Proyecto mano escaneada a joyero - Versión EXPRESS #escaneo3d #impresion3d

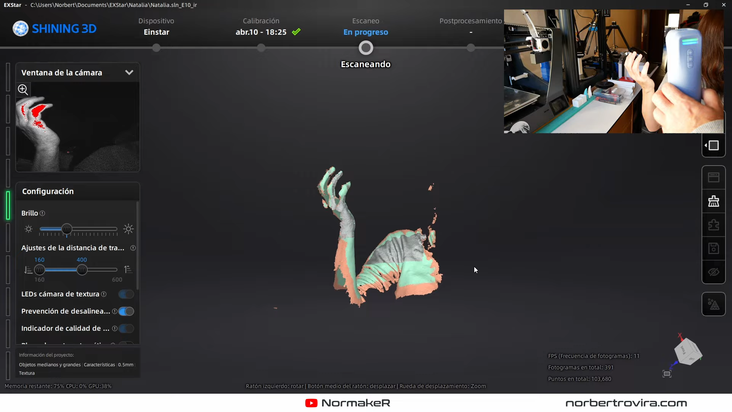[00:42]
un rato largo sobre todo si no eres muy hábil con el escáner como es mi caso porque para mí es el primer proyecto con el instar estuve antes de hacer esto estuve jugando un poquito pero no mucho más y de hecho este primer
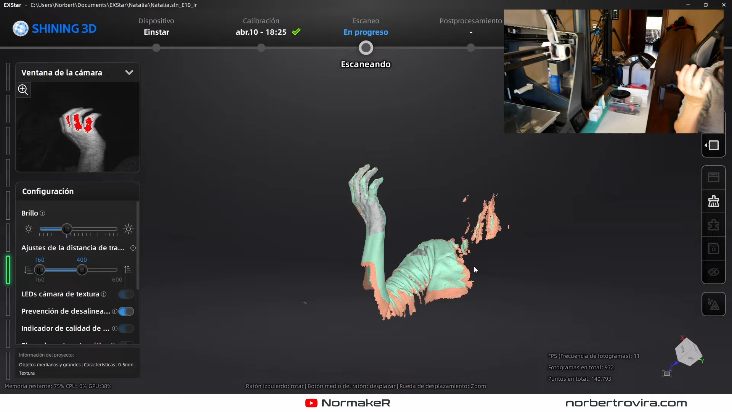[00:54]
escaneo que estás viendo no servirá vale porque bueno entrada natalia movió un
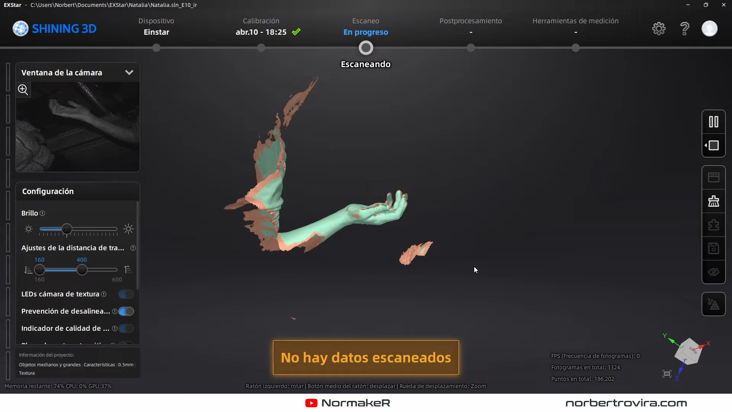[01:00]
poco los dedos es lo complicado de escanear una mano pero había que intentarlo como es en este
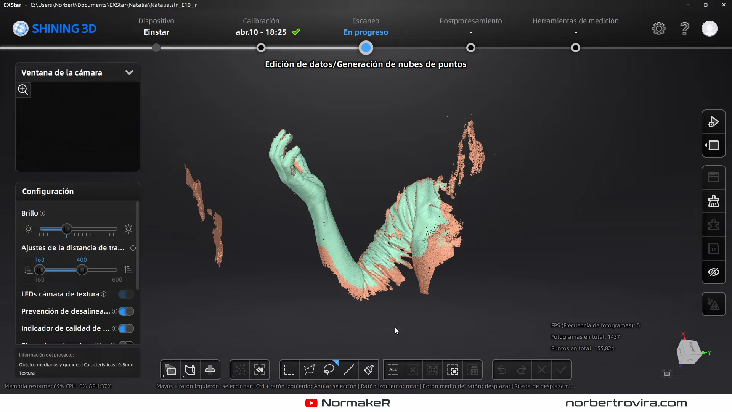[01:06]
escaneo concreto aquí no tiene remedio porque lo que ha pasado es que la mano se ha movido se ha movido alguno
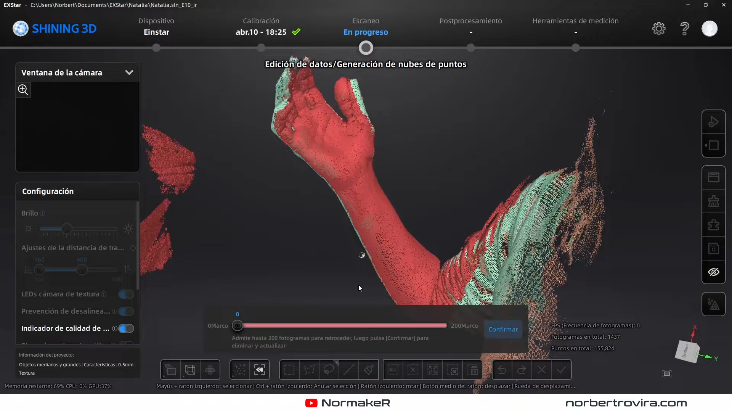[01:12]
de los dedos ya nunca van a volver a la misma posición exacta y entonces es incapaz de recuperar el tracking y bueno ha quedado así mal mal puestas las mallas así que nada hay que hacer
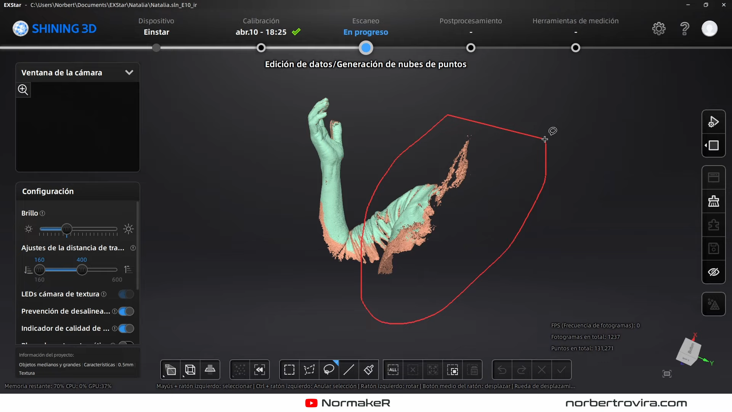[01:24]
otro intento aquí como has visto no tiene remedio el escáner porque como bueno natalia terminó moviendo los dedos porque yo tarde un huevo en todo